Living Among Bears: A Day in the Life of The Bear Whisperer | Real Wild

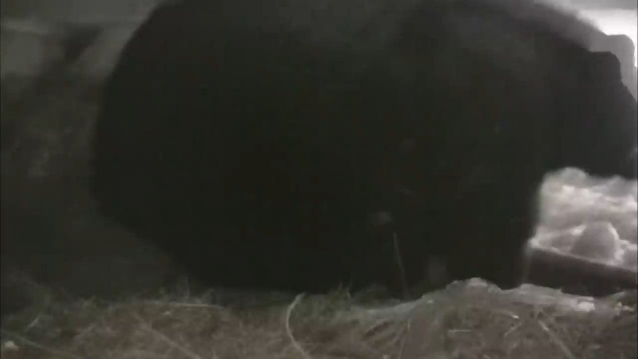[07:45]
Boy, you're huge. This is the largest bear Steve has ever seen.